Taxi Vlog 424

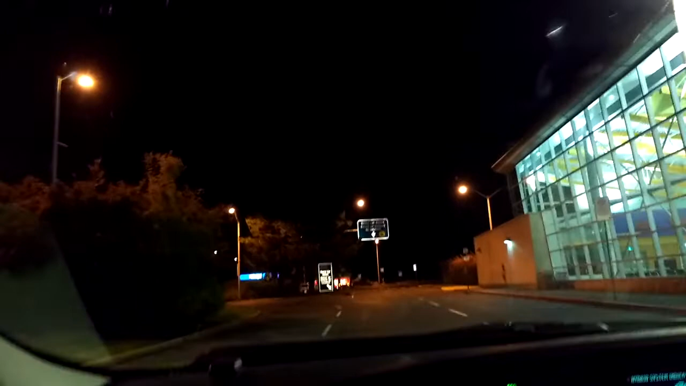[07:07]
and tonight the Wednesday night things were not so not so hot but it's uh it's working out now that I got this uh run out to the airport and uh I will um well still got a couple hours left to go so that's not too bad um Wednesday night well it went okay
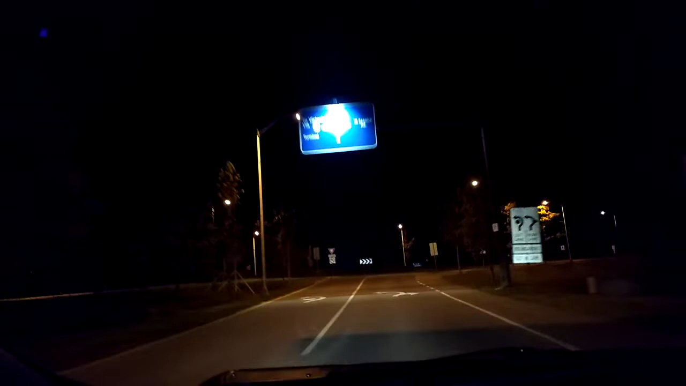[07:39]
and we're coming around this silly stupid roundabout thing again and yeah it's been been okay so far this week uh we still got Thursday and Friday to go so uh yeah this is getting repetitive isn't it I'll talk to you uh later
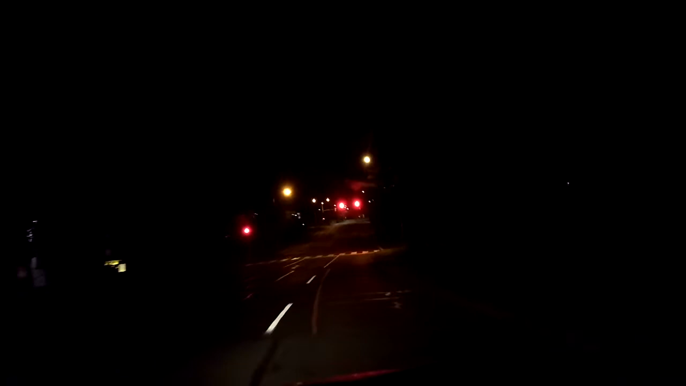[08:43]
during this week I just had a bizarre thing happen I took this I had a couple bizarre things happen tonight it is a new moon from what I can tell and like only on a new moon would this traffic light be red because it's a T intersection and it's a crosswalk and only on a new moon this thing kind of thing would happen I had a couple of bizarre fairs and a couple of bigger tips
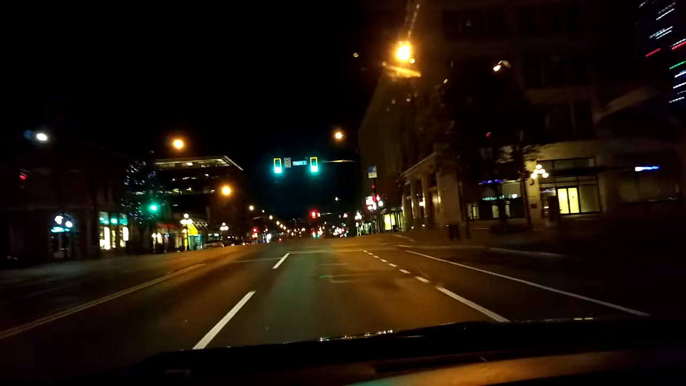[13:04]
people just being a little different from the way they usually are especially that guy who ended up going a lot a lot longer distance to where he was going than he should have oh we're starting to get aggressive morning traffic here already and I'm not exactly going slowly but no they have to be past me
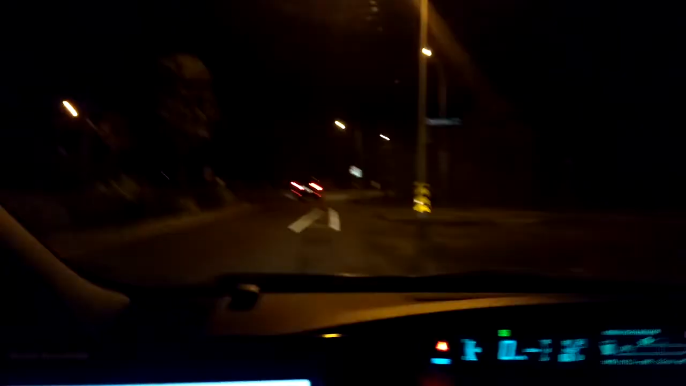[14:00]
well so far we've had a relatively busy Friday night and I'm going to just change directions here somewhere oh this is awkward they make these streets so fucking stupid see look at look at all this crap right in the middle of the road here it's all crap it's designed to make it so you can't get where you want to go well like I said it's been going pretty good